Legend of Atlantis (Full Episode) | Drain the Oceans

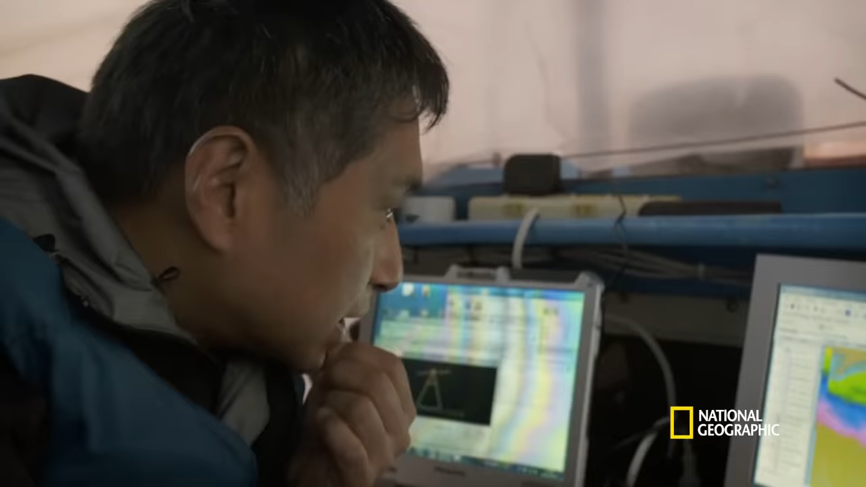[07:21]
Hironobu Kan records a complete digital map of the seafloor.